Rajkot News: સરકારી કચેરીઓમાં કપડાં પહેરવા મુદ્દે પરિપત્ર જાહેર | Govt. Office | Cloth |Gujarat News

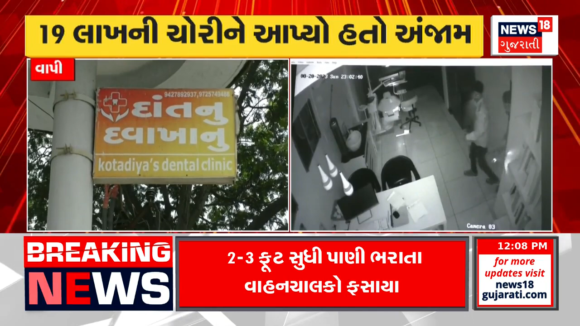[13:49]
गया चोरीनी आखी घटना CCTV मा पन कैद थे हती जे समगर मामलानों भेदू केलवा मा पोलिस ने सफरता
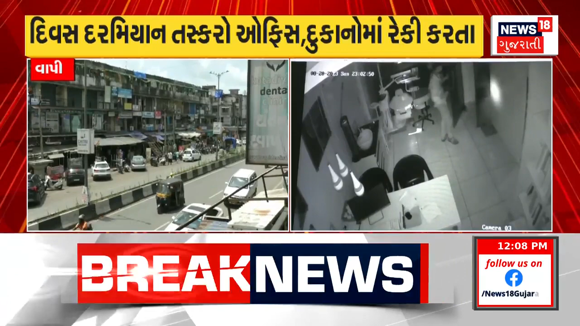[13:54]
मड़ी दिवस दर्म्यान आ आरोपी दुकानों ओफिसों मा रेकी करतो अलागलक जग्या चोरीनी घटनाने अन्जाम आपतो पोलिस ये आरोपी पासी थी पांच लागती बधुनों मुद्दा माल कब जग करे उछे